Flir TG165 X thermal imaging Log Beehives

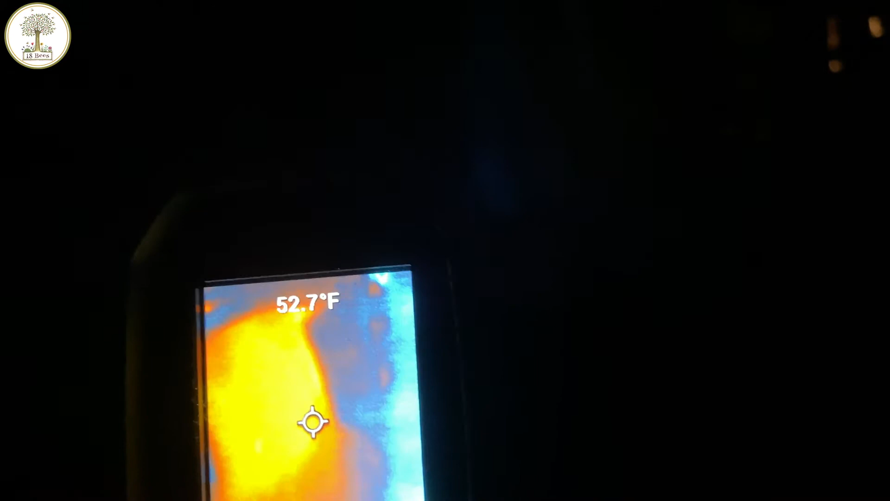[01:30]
On screen: spot 52.7°F
oh wow look at that that whole hive is red hot oh my god
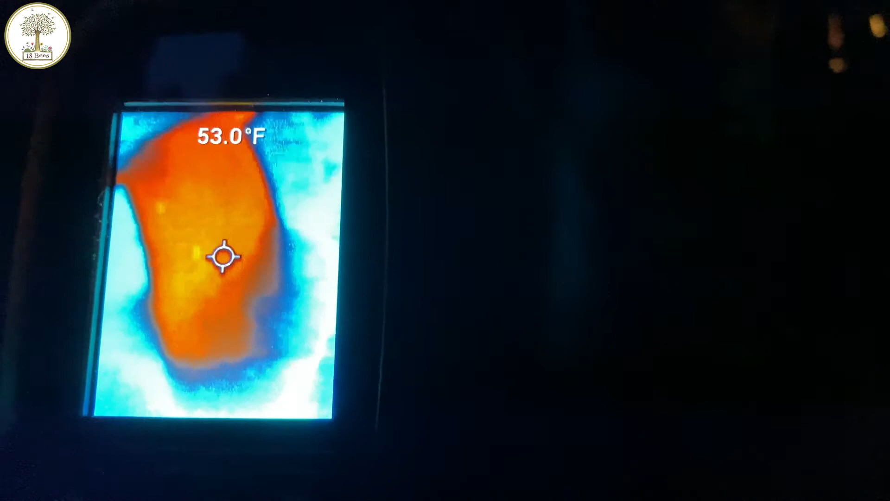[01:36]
On screen: spot 53.0°F
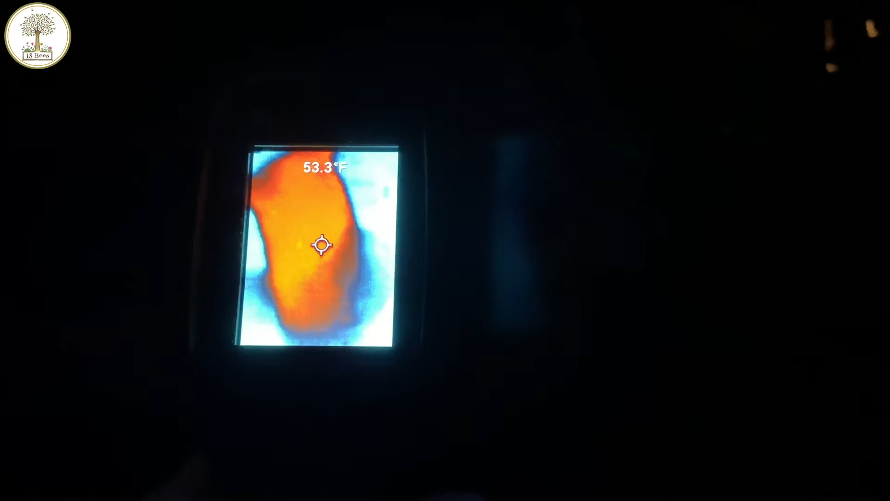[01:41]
On screen: spot 53.3°F
I knew this hive was strong but look at
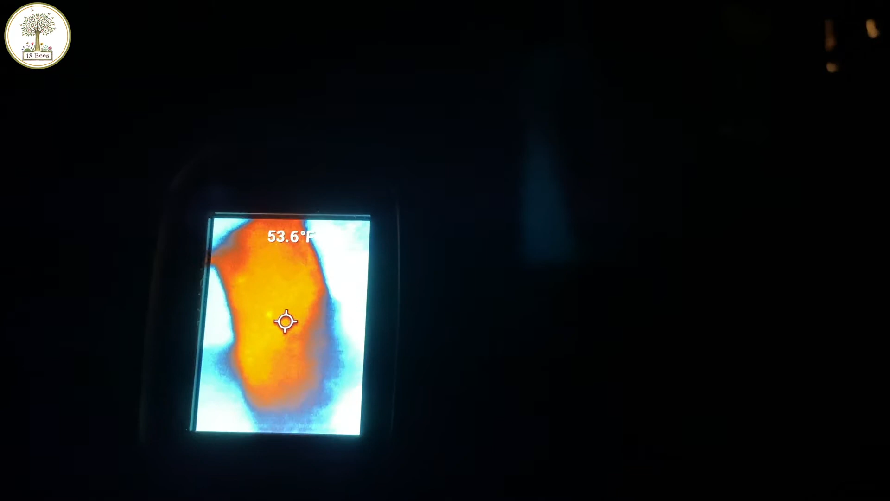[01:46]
On screen: spot 53.6°F
that bloody hell oh excuse the French
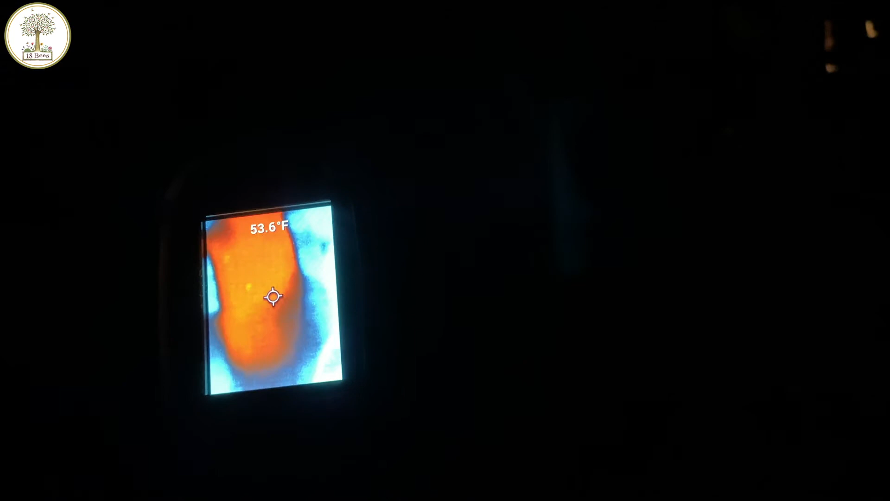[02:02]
On screen: spot 53.6°F
that's amazing this is this thing is idiot proof I just switched it on
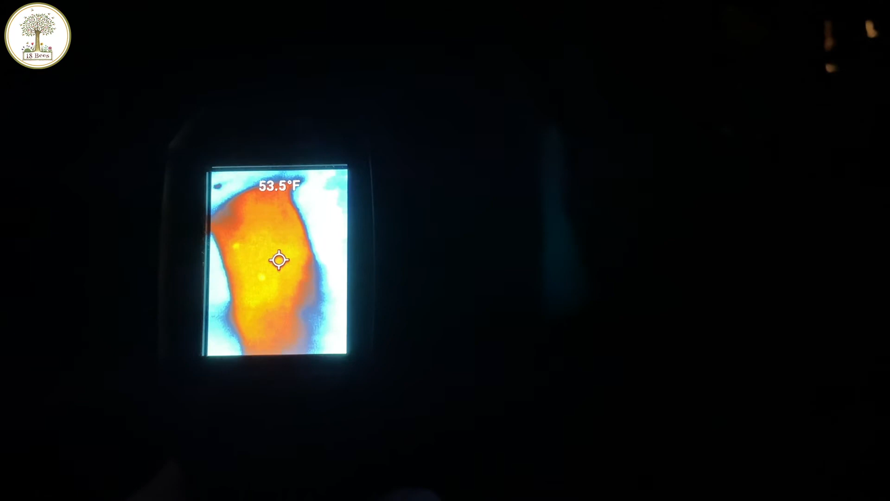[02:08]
On screen: spot 53.5°F
didn't have to do anything so what's that 53 degrees that's
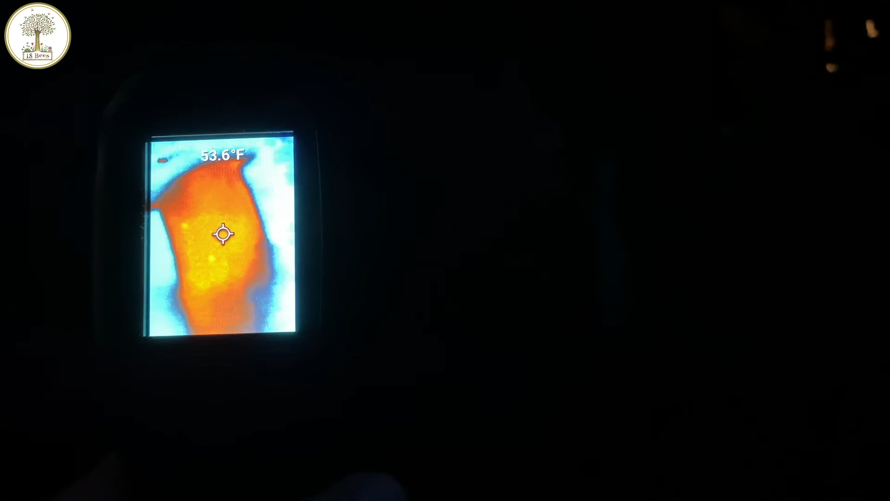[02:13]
On screen: spot 53.6°F
pointing at the log see those little hot spots there too one here the one
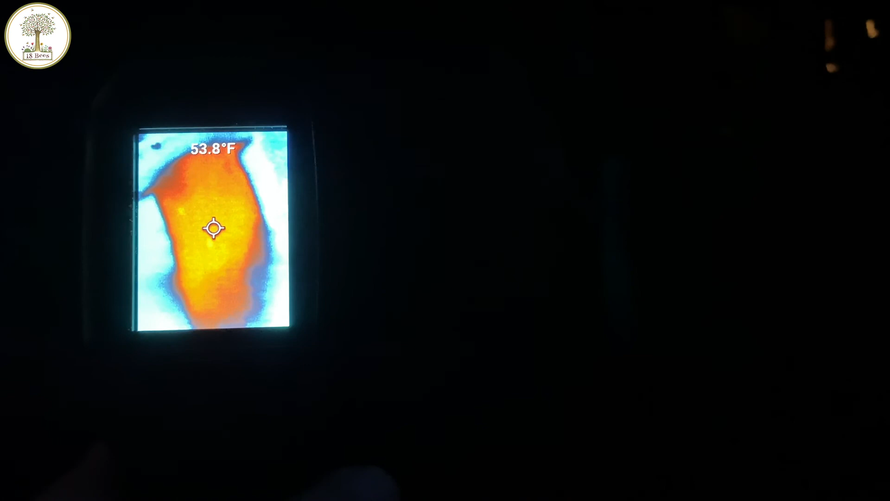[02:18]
On screen: spot 53.8°F
to the left there dang all right then that's exciting news and that's it and out Thank you.